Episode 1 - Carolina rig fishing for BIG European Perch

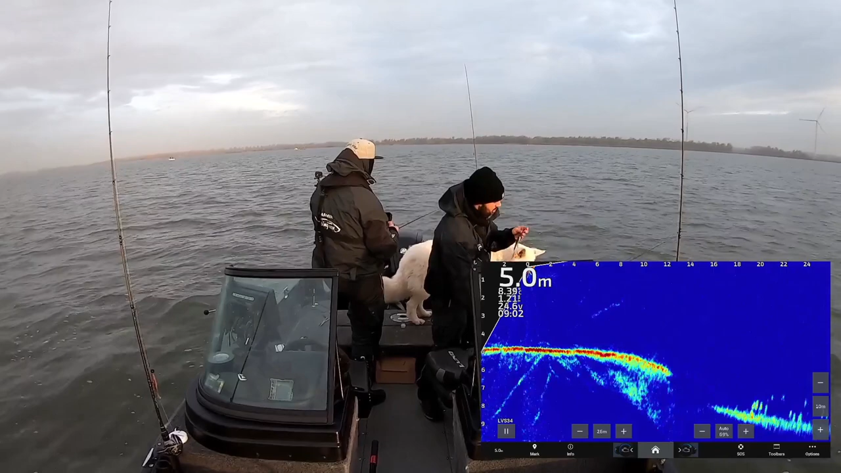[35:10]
On screen: depth 5.0 m
Set the hook after 2 seconds. Another, let's say, 3 or 4 seconds. It's just better for the fish. Okay. You'll maybe lose one, but... So we'd say that you can learn from... It's all in how the way they take in the at the moment, yeah. Okay, so here we are fishing again. Same spot, actually, same day. Jeffrey is using a twitch bait, which you will see on the live scope. There it is. And I am using the Carolina rig to get to the school of perches.
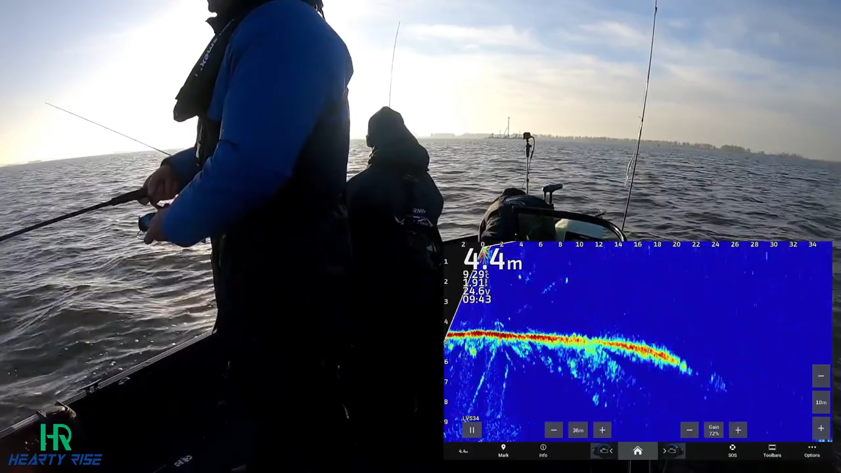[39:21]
On screen: depth 4.4 m
Links on the here you see three guys on the boat. Dat is gewoon wat hij over de grens had, hè? Nee, het eerste bakje. Je legt het in ons, naar midden toe. Also attached to the perch in a couple of seconds. Jeffy is the one. Yeah.
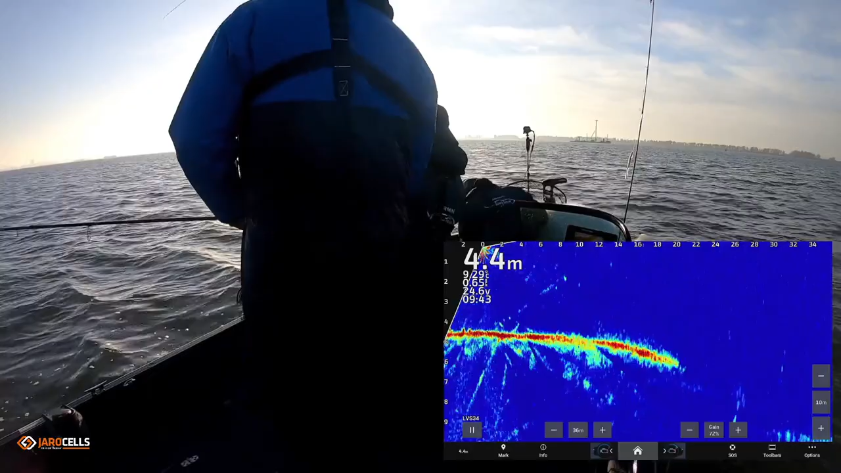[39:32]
On screen: depth 4.4 m
Okay. Christophe, who has the blue vest, there it is. Jeffy has also a perch.
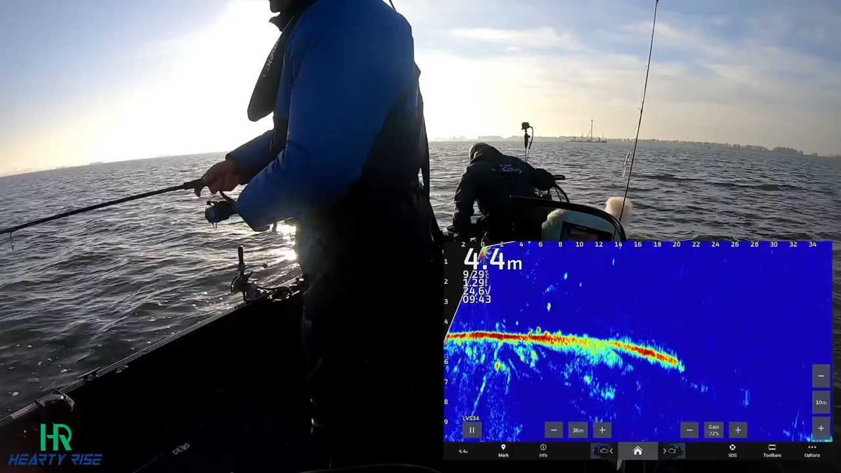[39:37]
On screen: depth 4.4 m
And what is the big thing here, if you look at the live scope, is that if one person in the boat catches a fish, don't stop fishing,
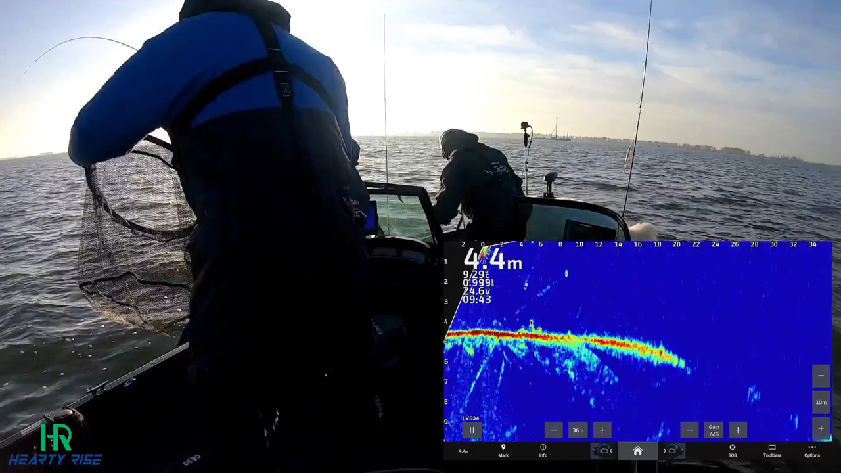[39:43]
On screen: depth 4.4 m
because as you can see on the live scope, I think there are around 10 big perches following the perch that Jeffy is drilling.
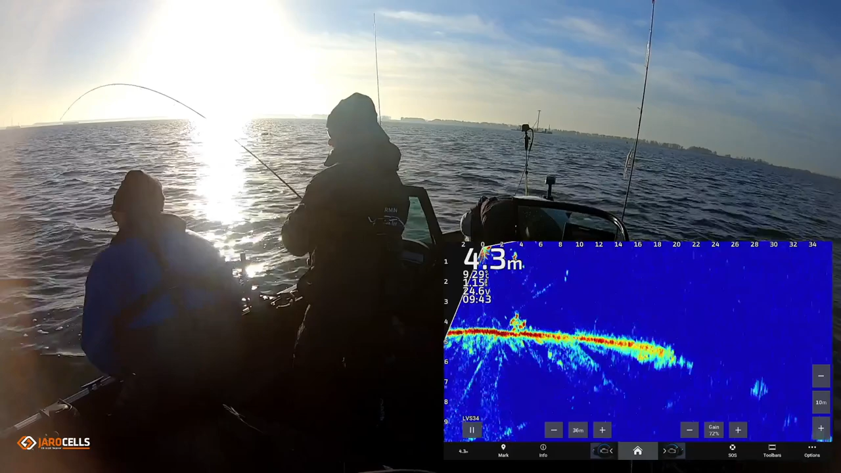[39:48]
On screen: depth 4.3 m
So keep on fishing.